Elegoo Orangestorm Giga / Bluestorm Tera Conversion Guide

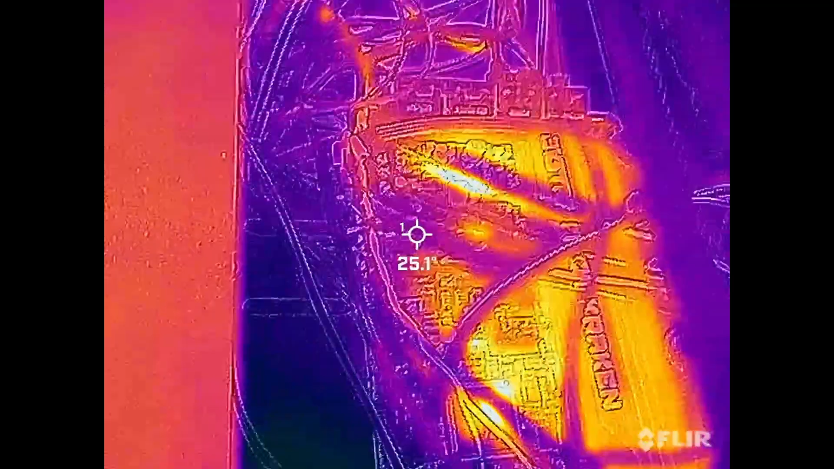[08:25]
An infrared camera is very helpful in this process to identify any hot spots or just generally to make sure everything is running pretty good to look for signs of heat creep.
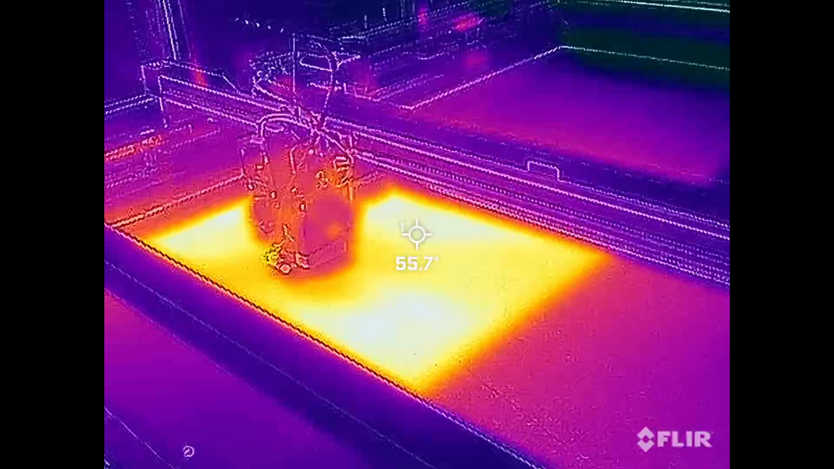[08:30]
These are good for various other types of projects around the house. I highly recommend getting one.